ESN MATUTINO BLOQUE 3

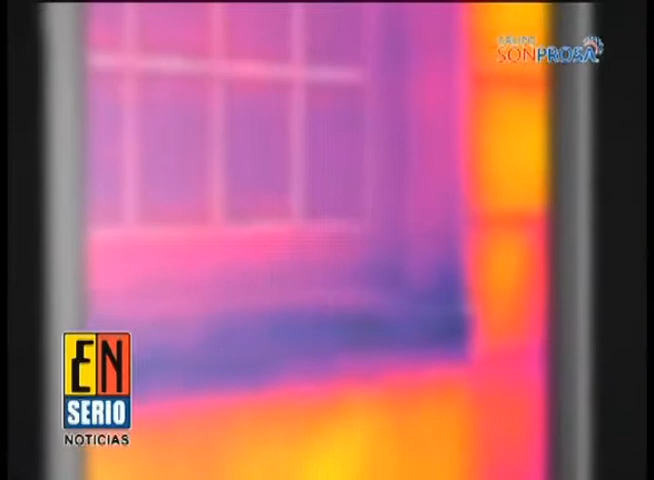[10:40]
Se trata de fotos que permiten ver el calor que emana de los seres vivos y los objetos, gracias a una cámara infrarroja que se instala en el iPhone. Aunque suene descabellado, ese equipo ya llegó al mercado.
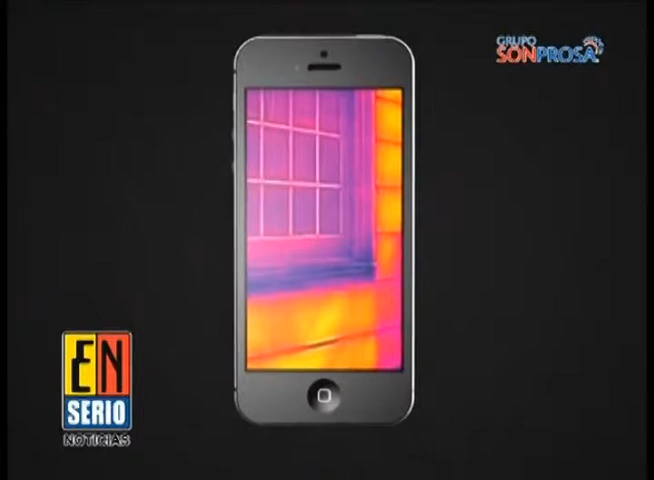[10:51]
Y es que las tiendas Apple comenzaron a vender esta semana por 349 dólares.
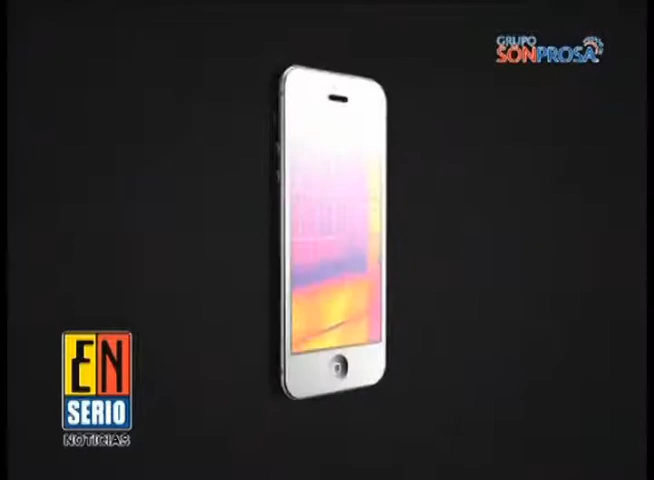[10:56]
Pone las imágenes térmicas al alcance de las personas que probablemente nunca lo habían considerado,
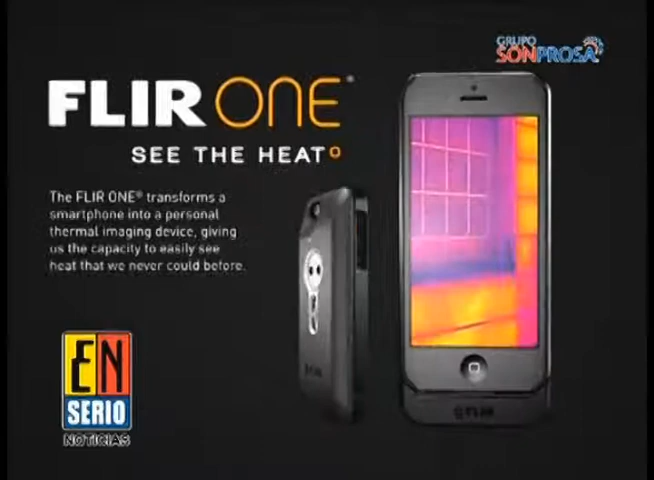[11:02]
además de que abre una nueva forma de ver el mundo. Las cosas calientes se ven en la pantalla del iPhone, mientras que las frías están oscuras.
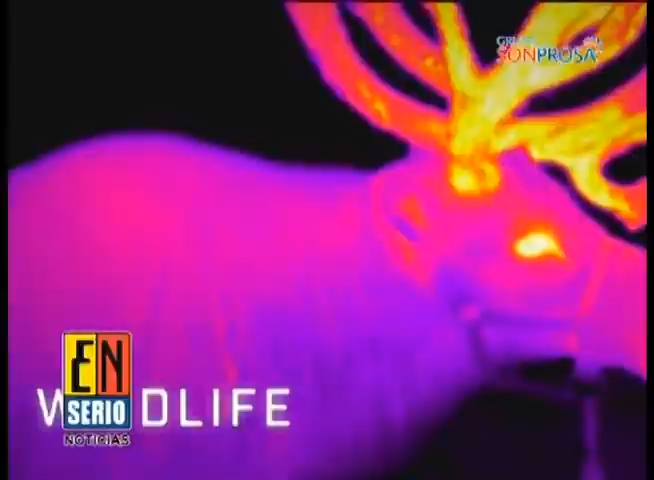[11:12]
Es como si todo brillara con luz propia. El truco es que la cámara es muy sensible.
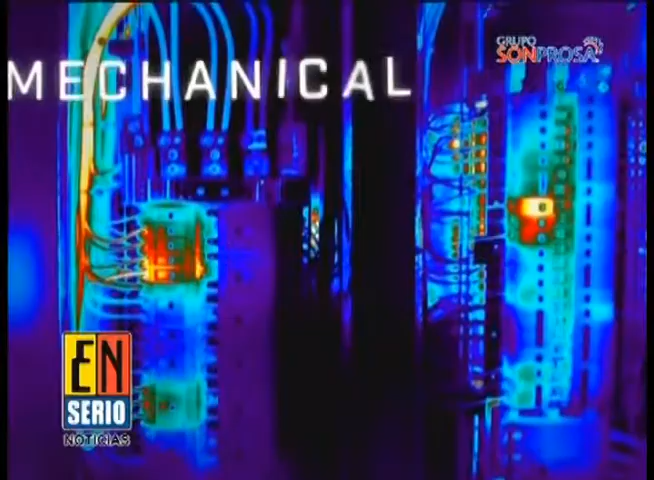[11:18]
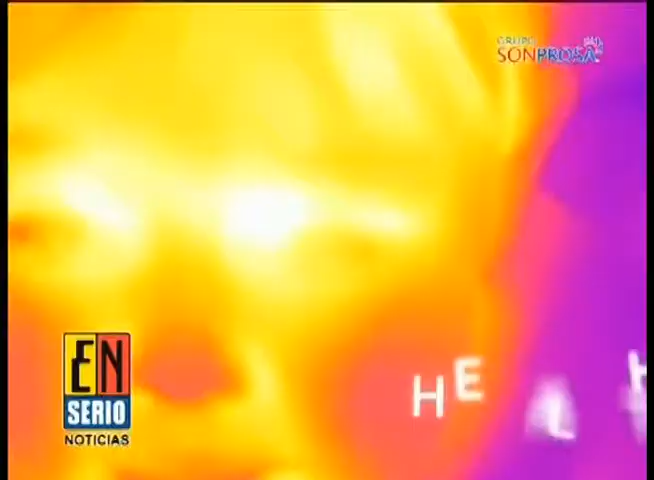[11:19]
Si dos objetos tienen una diferencia de 0.1 grados Celsius, lo que es una quinta parte de un grado Fahrenheit, entonces la cámara notará la diferencia.